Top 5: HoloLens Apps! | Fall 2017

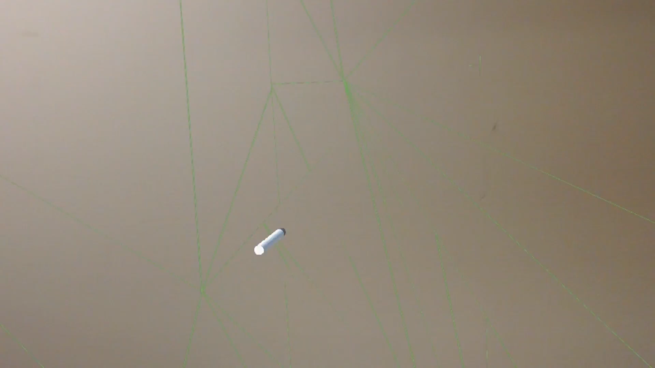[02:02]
also depends on the surface it hits
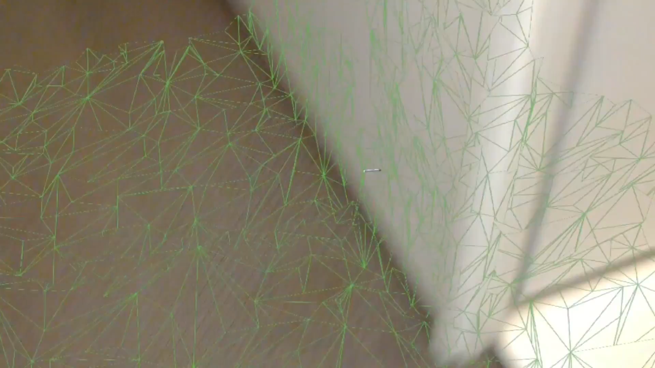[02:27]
world and that's why it's our number
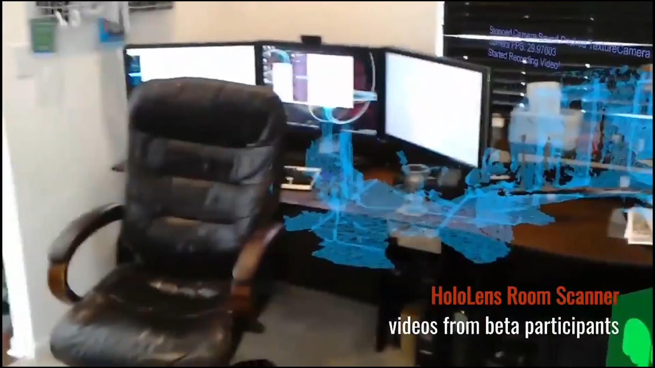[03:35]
early access app we've been given this app is designed to create a
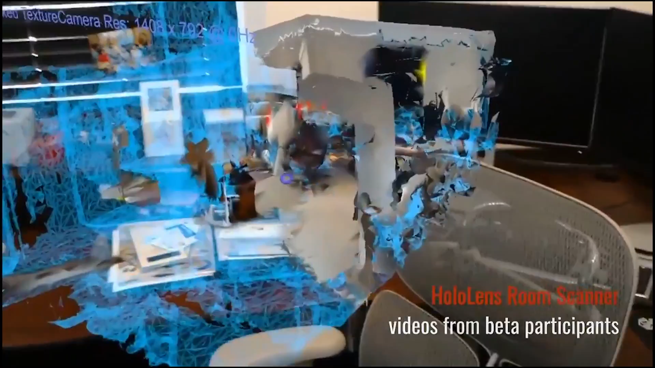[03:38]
picture-perfect 3d model of your space by simply scanning in your room then going over it and easily adding
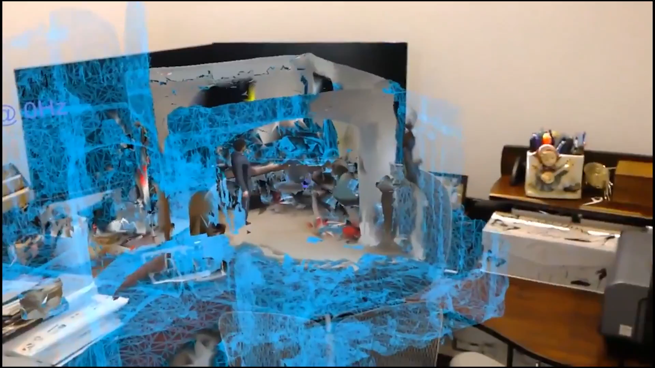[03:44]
a high resolution pictures over the 3d model to the hololens this is easily accomplished through
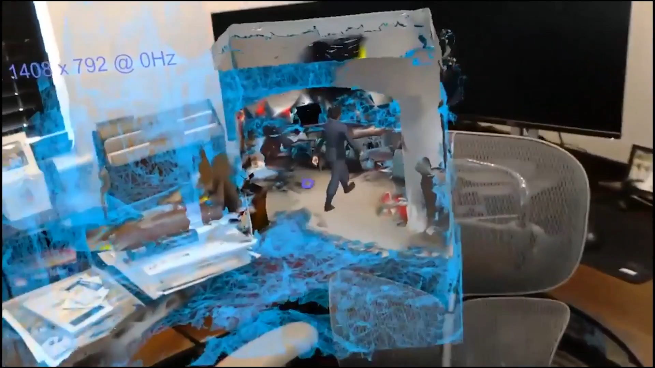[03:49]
some well thought out software